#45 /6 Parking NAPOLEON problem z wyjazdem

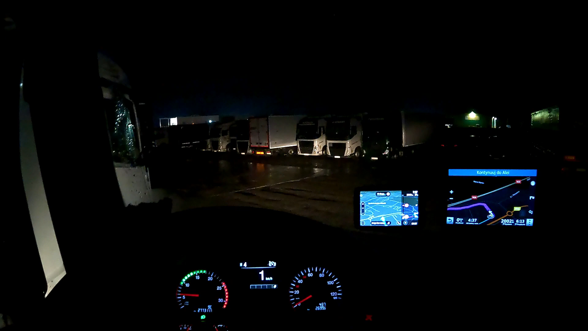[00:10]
Dobra. Duży, duży, duży parking, ale powiem wam, że tak, dziurawy cholernie, widzicie zresztą jak to wszystko chodzi. To raz, a dwa, no takie płyty tu są, nie?
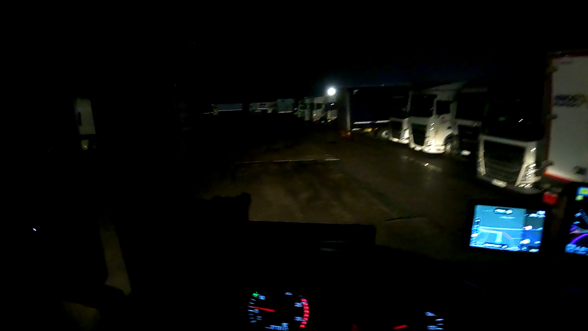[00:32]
A dwa, to mimo tego, że jest naprawdę dużo miejsca, patrzcie jak tu stają samochody. I przodem, i tyłem. No jest dużo miejsca, żeby sobie wycofać, prawda? O, tam jeszcze do przodu już nie może, bo tam jest krawężnik, ale stają jak chcą. I powiem wam, że w tych bocznych alejkach takich to jest w ogóle naćkane, jakby ktoś bierki rozsypał.
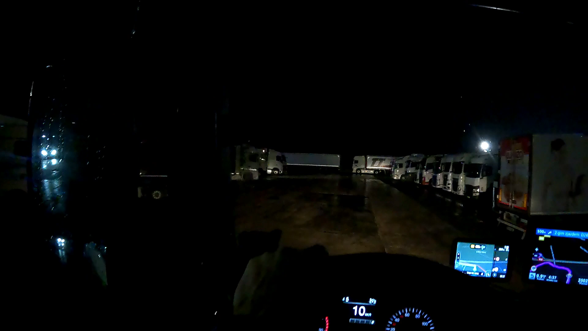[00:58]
Dobra, ja poszedłem opłacić tiketa.
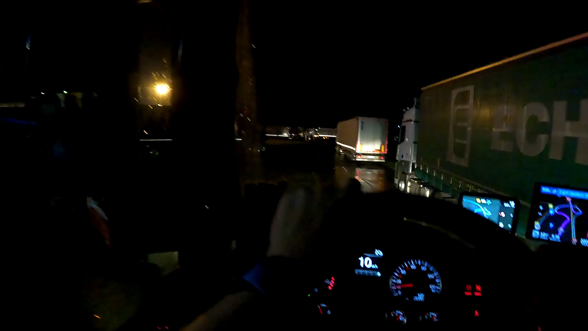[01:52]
No, ogólnie do celu jest 2050 km. Mówimy tutaj o Krakowie. Także trochę jest. Widzicie, tutaj hotel też jest.
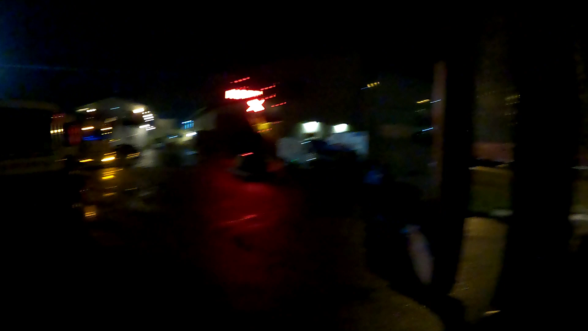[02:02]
Ja teraz szukam miejsca do wyjazdu tak naprawdę, bo powiem wam, że jestem pierwszy raz na tym parkingu i jeszcze nie wiem, jak tutaj się na nim poruszać, ale jadę za tamtymi samochodami,
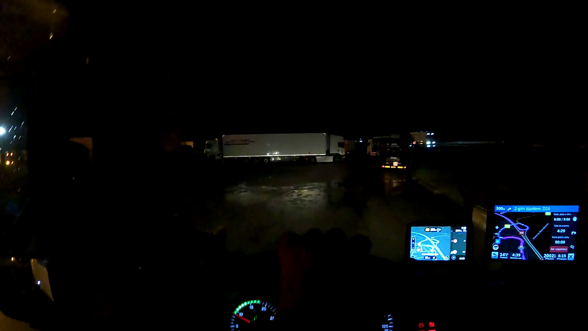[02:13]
co przyjechały przede mną. No i za nawigacją, która pokazuje, żeby tak jechać właśnie. Będziemy jechali Portugalką, skrócej. Podobno jest zrobiona, zobaczymy. Czy nie będzie jakichś objazdów śmiesznych. Na Portugalkę ustawiłem, powiem wam, TomToma, ale nie ustawiłem Garmina. Już nie miałem siły wczoraj, byłem tak zmęczony.
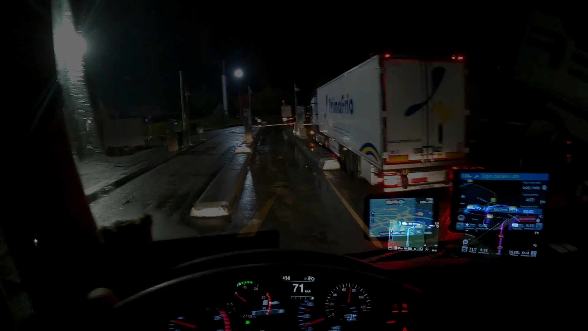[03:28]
Jesteśmy już na Portugalce. Na razie idzie jak spłatka, zobaczymy jak będzie później, ale tak naprawdę
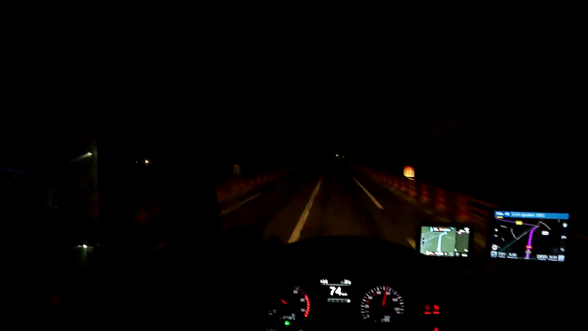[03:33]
wjechaliśmy na nią. Tam kilkadziesiąt kilometrów jedziemy, także jeszcze nic nie można powiedzieć.
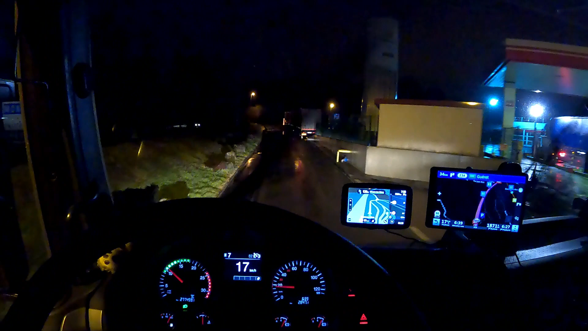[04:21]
bo nie wiem. Staniemy, bo zaraz zobaczymy. Lekko w lewo.
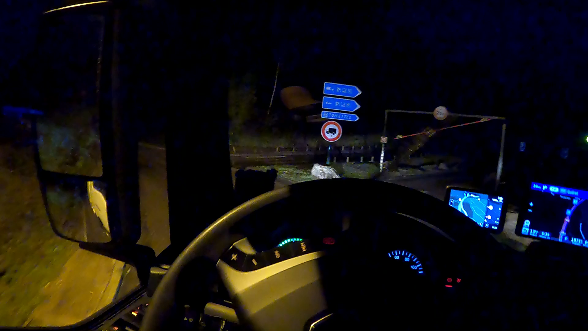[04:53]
O nie, to wyjedziemy z tego parkingu, bo tu dałem ciała. No, jesteśmy na Portugalce dalej. To mówię, ma
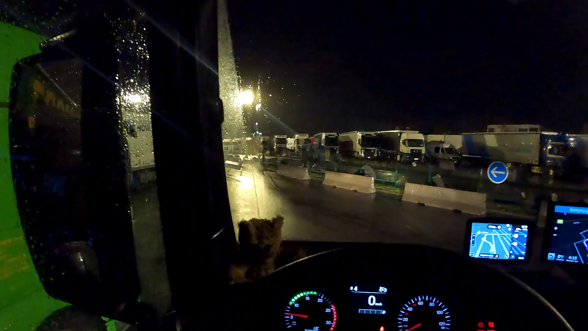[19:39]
Wyjedziemy z tego cholernego Napoleona. Także widzicie, problem jest, jeżeli chodzi o płatność, znaczy ściągnęło tam niby kasiorę, tiketa wypluło, ale wypluło takie jakby potwierdzenie, że 2,50 trzeba, nie wiem, zapłacić, czy tylko 2,50. Ciężko mi powiedzieć, że tak. No zobaczcie, no tutaj kierowcy czekają i nie mogą sobie dać rady, no.
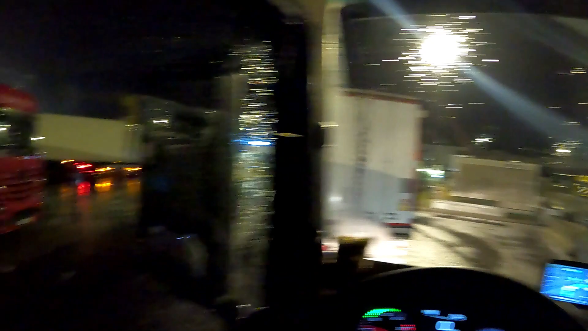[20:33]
No, tu nikt nie może wyjechać, tamte dwie ciężarówki nie mogą wyjechać. Ta nie może wyjechać i ja teraz nie mogę wyjechać, o, no bo ten tutaj stoi, zobaczymy, co wykombinował. No widzicie, deszcz leje, tutaj ten kolega poszedł nacisnąć na info,
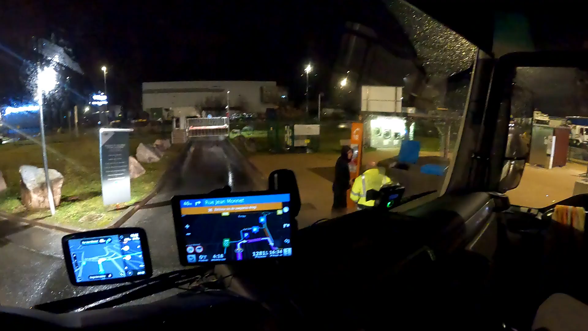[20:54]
poprosiłem go, ale zobaczymy, on mówi, że on nie mówi po francusku, to jest Ukrainiec, nie? No mówię, naciśnij info i powiedz, że brama zamknięta, on nie wie jak. Ja mówię, problem parking, dot open gate i już, no, i zobaczymy, może coś wymyślą. Ja pierdziele, znowu to samo, gość powiedział, żeby iść do samochodu i podjechać pod bramę, no to...
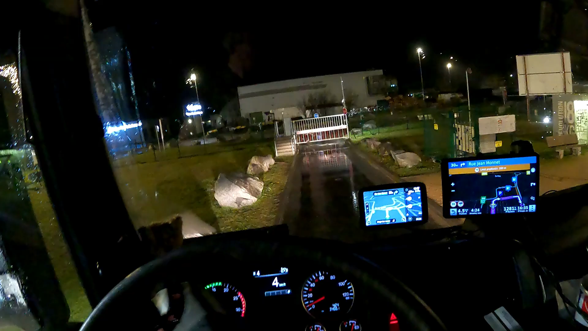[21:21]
Później stąd znowu już wycofywać nie ma jak, bo tam już stoją inne samochody, no. Teraz zobaczymy.
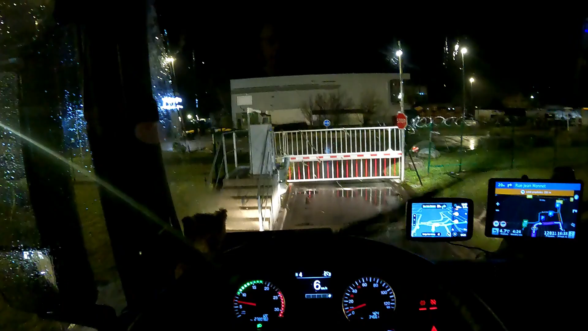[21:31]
Podjedziemy, ale bajzel nie z tej ziemi. Ok. Teraz tak.
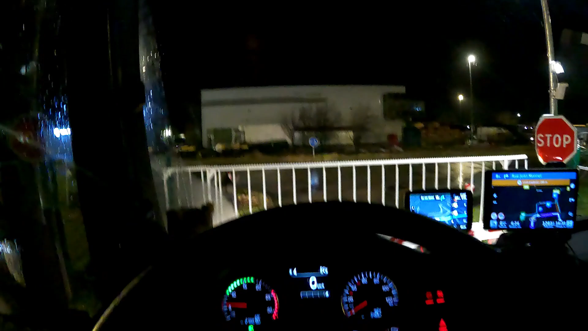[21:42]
Bach, tu otworzymy. I tu jest też info.
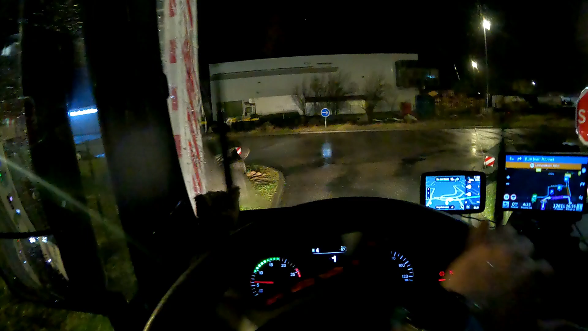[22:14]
I powiem wam, stoi tutaj 5 kierowców. I każdy z nich wycofał.
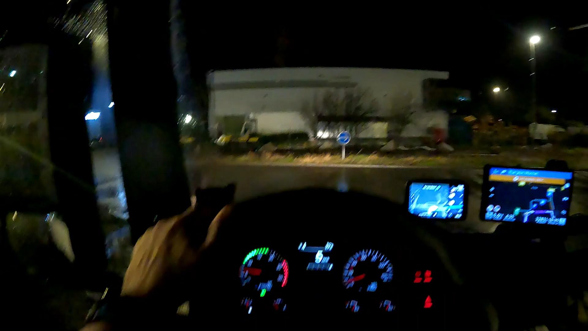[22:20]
I koniec. I stoją. Nie wiem, na co czekają. Tam na tym... Teraz się ruszą chyba dopiero. O, widzicie? Wszystko na światłach stoi. Nikt nie podszedł. No też nie znam ani angielskiego, ani francuskiego.